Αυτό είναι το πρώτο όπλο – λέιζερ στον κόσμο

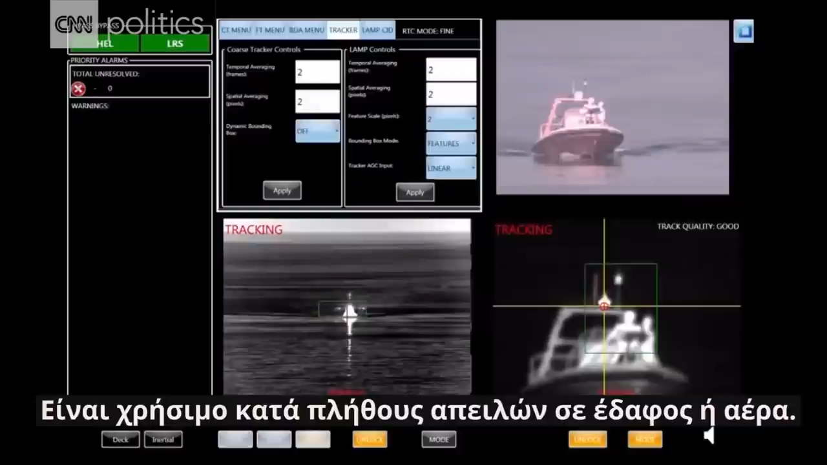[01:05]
It's useful against a variety of threats, surface or air.